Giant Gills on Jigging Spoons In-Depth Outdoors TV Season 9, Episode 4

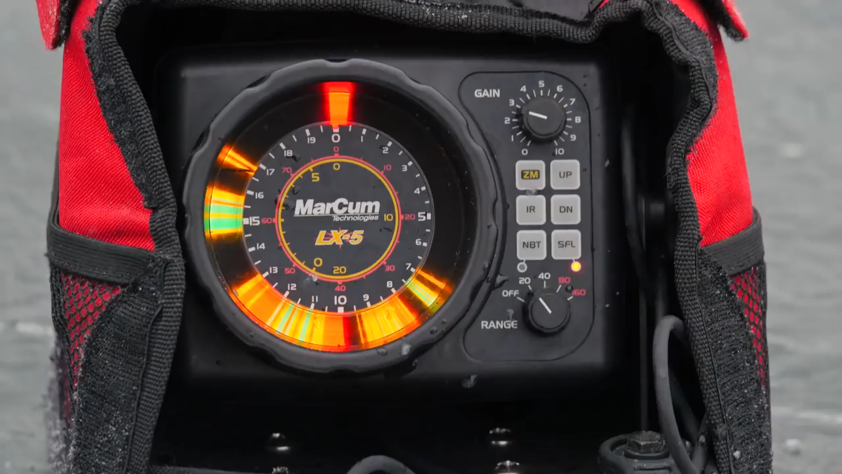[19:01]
I'm keeping it way up high like I'm doing right now, and I got a fish that's just staring at me hard. I don't think it's a bass, James.